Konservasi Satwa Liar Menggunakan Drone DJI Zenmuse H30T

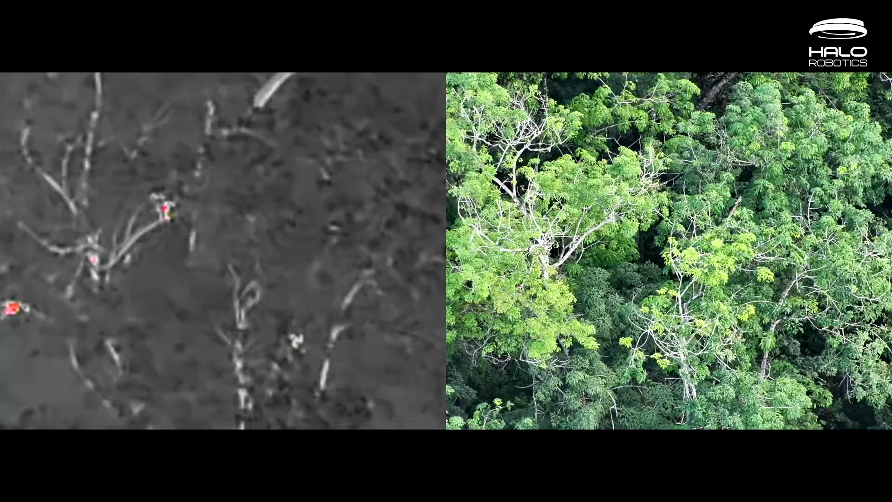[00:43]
Yang kedua, sensor thermalnya digunakan untuk mencari bekantan
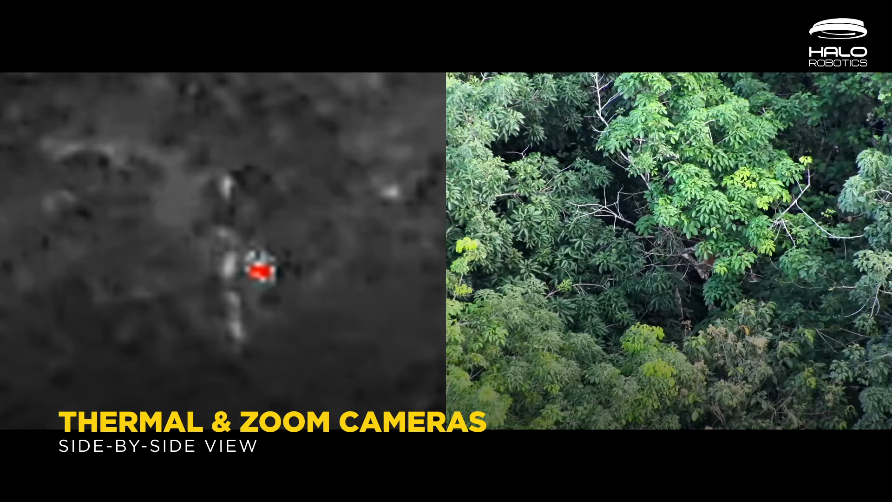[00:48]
yang bersembunyi di antara pohon di saat kamera visual sulit untuk melihatnya.